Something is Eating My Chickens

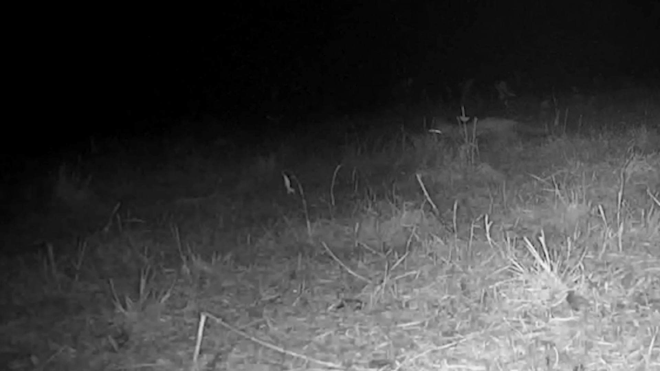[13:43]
i'm pretty sure that that was a fox that you see wandering through the pasture and so it is a relatively reasonable hypothesis to say that maybe it was a fox that killed my chickens keep watching our videos and hopefully i'll have an update soon